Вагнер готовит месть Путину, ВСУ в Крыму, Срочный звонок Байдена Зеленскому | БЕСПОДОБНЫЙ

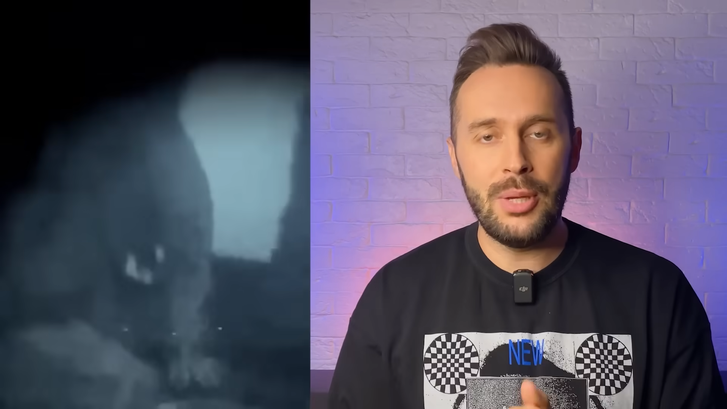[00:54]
Спецподразделение ГУР высадилось на берег, на западе, в районе населенных пунктов Оленевка и Маяк.